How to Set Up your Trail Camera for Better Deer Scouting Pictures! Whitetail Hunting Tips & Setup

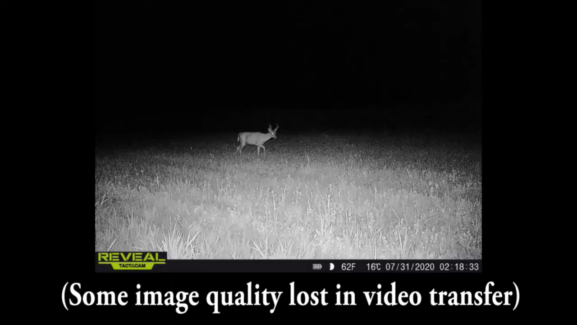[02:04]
And then the next 30 seconds it's not going to take a picture. So it may not trigger again by the time he gets through to the camera.